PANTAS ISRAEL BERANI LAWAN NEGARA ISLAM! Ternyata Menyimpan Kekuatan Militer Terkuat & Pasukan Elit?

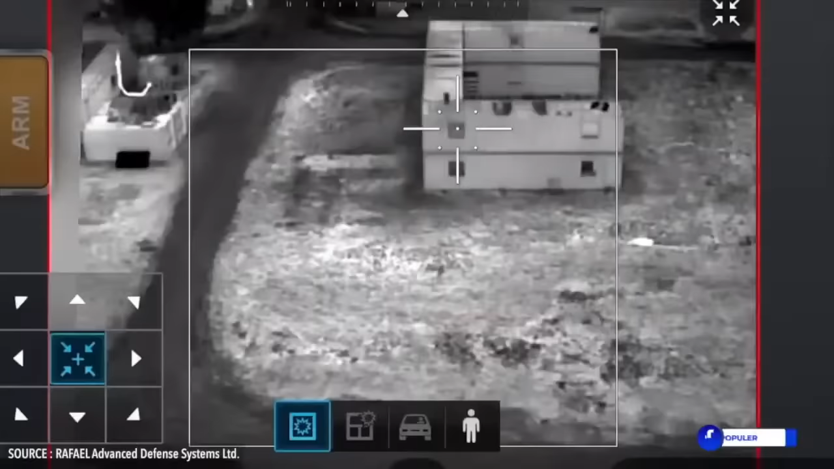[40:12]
Selain mampu melacak musuh dan memberikan penunjukan target,
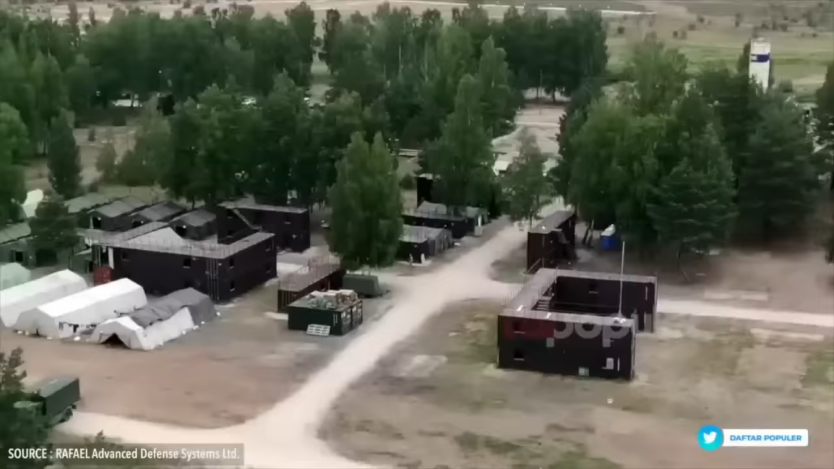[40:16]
Spike Firefly juga memiliki kemampuan
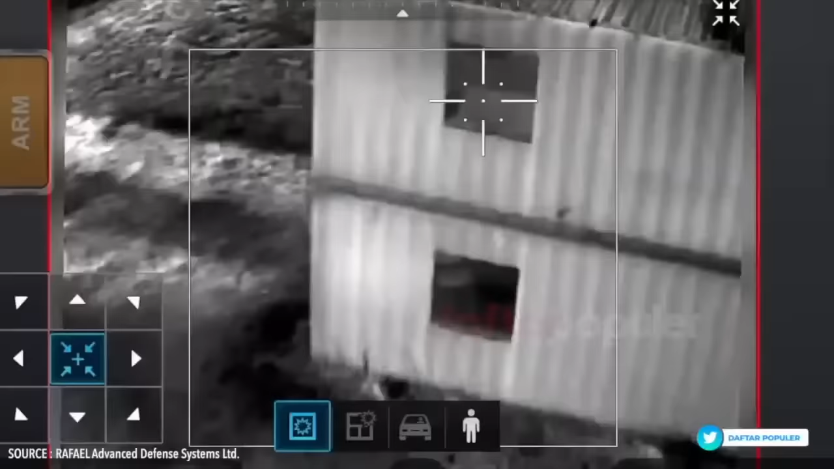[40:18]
untuk melakukan serangan langsung ke target darat.